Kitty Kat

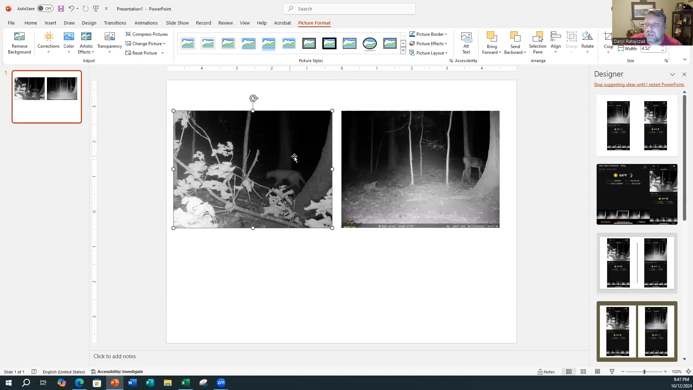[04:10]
And we can reduce this photo down until this photo is the same dimensions as this photo. And so the first thing I'm going to do, I'm going to put on a little transparency on this photo here so we can see through it, but we can still see the trees. And so what I'm going to do, I'm going to bring this over. I'm going to bring it to the front first. So I'm bringing this photo on top of this one, so they line up exactly alike.
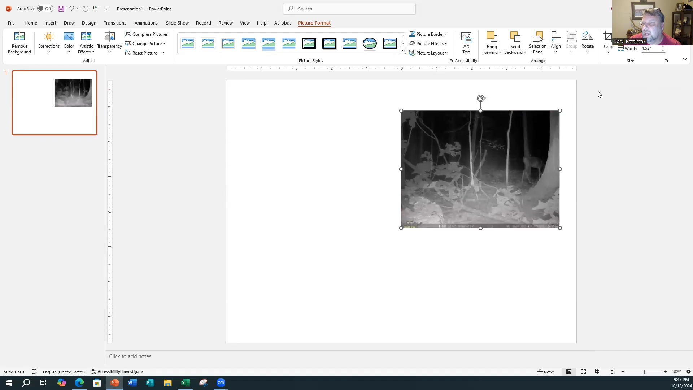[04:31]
Actually, what I'll do, I'm going to blow up both of these so we can really see what I'm doing here, and you know there's no manipulation that is going on.
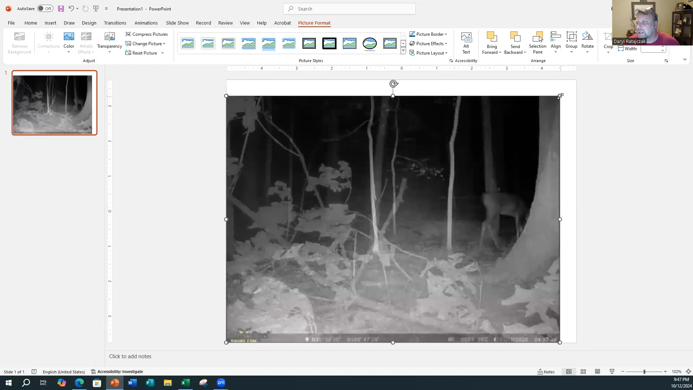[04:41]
So you will see the entire thing right here before your eyes. So this front photo has the cat on it.
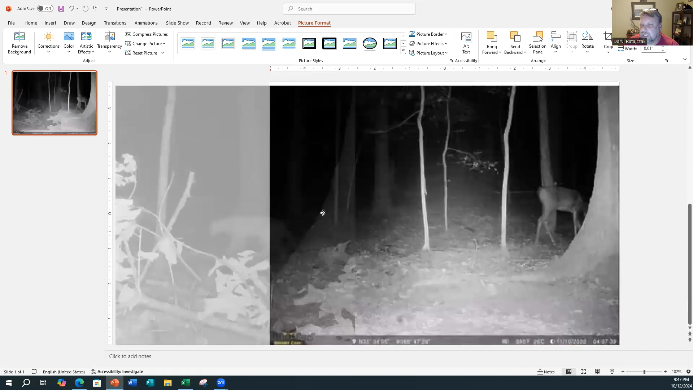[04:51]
You can see it's a little transparent, bringing it right on top of this photo right here. And so like I said, we've got to shrink this down until we can line up these trees
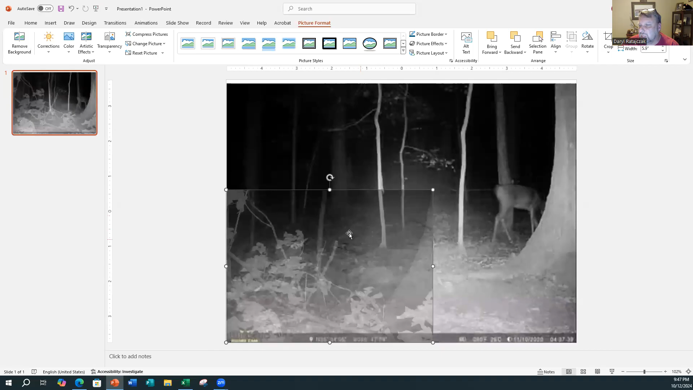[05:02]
exactly alike. So you can see where this photo's going, and I'm lining it up right here on this tree. But you can tell these trees are still not aligned. So we've got to reduce it down until we line those things up. And so right now we're getting close. Again, you can see the photo, the transparent photo with the trees.